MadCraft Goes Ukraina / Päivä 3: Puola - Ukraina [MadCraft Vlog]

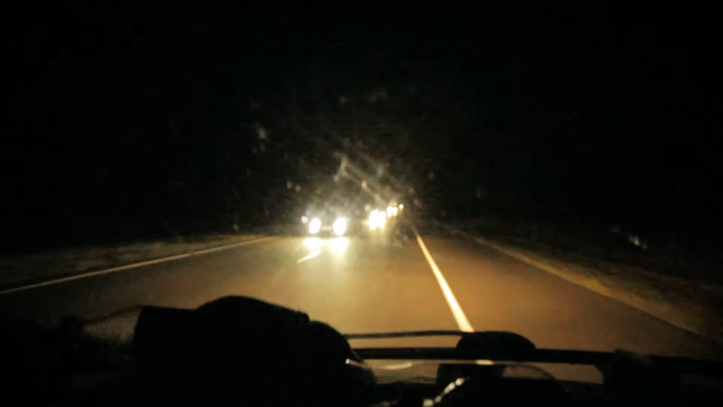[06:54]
Kello on tommonen 11.18 yöllä. Mut ollaan päästy Ukrainaan. Ukrainaan päästiin todella pitkän odotuksen jälkeen. Taisi mennä 3 tuntia ainakin tossa tullissa tai tuolla.
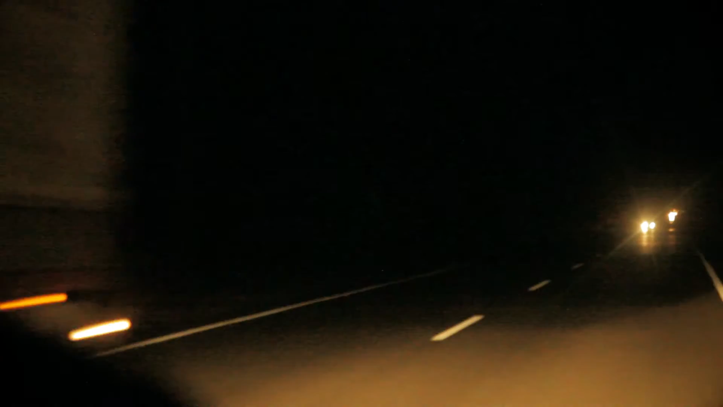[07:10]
Aika kova elämys. Tehtiin mehut, vaikka ei se tarvitse odotella, mutta kuitenkin. Niin tätä. Ja nyt kun on vielä näin pinteitä, eikä näe yhtään mitään. Niin... Kyllä hyvin synkkää. Koitettiin tosiaan käydä tuossa hotellissa, päästä hotelliin, mutta oli semmosia pieniä kielimuuriongelmia, että ne ei ymmärtänyt sanaakaan, mistä puhuttiin. Ja... Meillä ei myöskään ole rahaa yhtään, tätä paikallista rahaa, siis siellä ei toiminut kortti.